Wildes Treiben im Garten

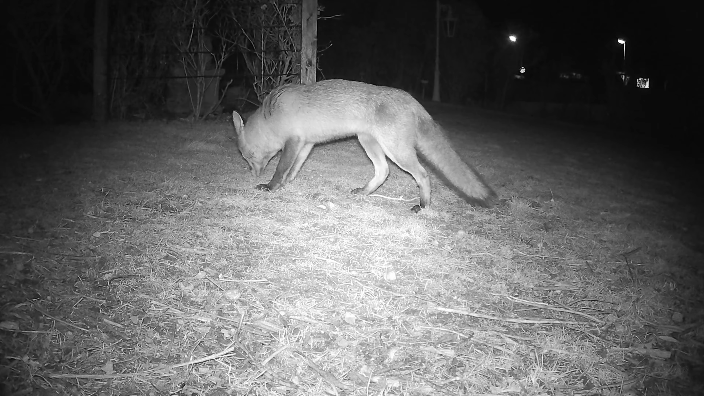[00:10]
Es ist Anfang Februar und die Beuteauswahl der Wildtiere ist stark geschmälert. Futtersuche ist angesagt. Und wo kann man als Fuchs, Dachs oder Waschbär am besten einkehren? Na, wo wohl? Bei einer netten Hausbesitzerin, dessen Häuschen am Waldrand steht. Die Hauseigentümerin liebt Tiere. Ob zweibeinige oder vierbeinige, ob mit Federn oder Fell, es ist alles willkommen.
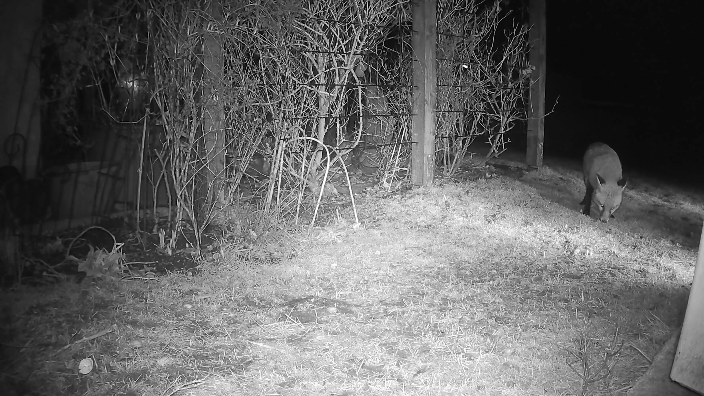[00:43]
Auf der Rasenfläche wird großflächig so manche Leckerei verstreut. Es ist noch nicht Mitternacht und schon geben sich Fuchs, Waschbär, Marder und einige andere die Ehre. Ein buntes Treiben mit Wildkameras festgehalten.